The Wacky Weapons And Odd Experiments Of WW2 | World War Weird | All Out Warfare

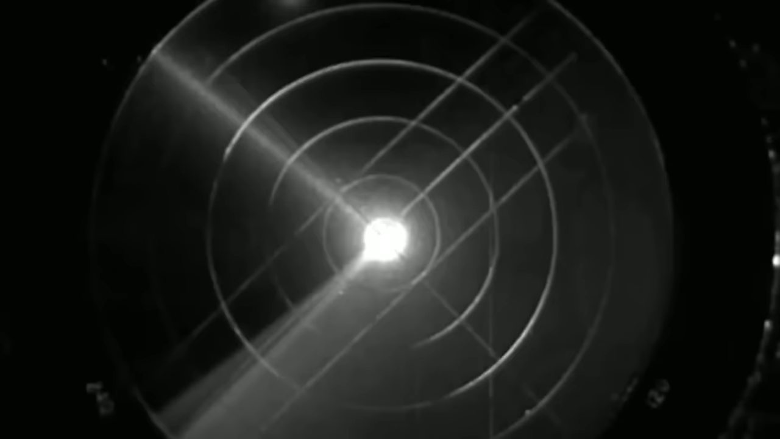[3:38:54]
In the early hours of the 25th, American radar operators detect an unidentified object just 120 miles west of LA.